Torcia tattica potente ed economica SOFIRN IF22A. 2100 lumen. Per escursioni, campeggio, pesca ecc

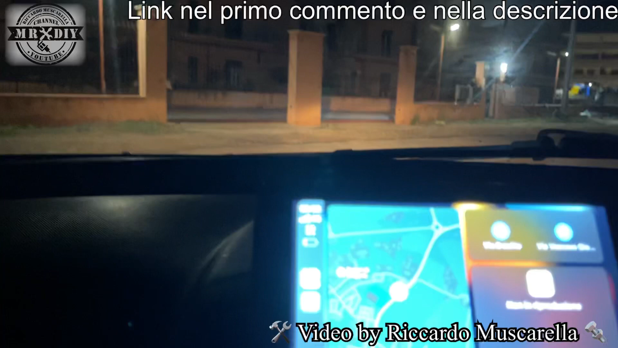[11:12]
da qua da quest'angolo abbiamo illuminato questo edificio poi vedrò eventualmente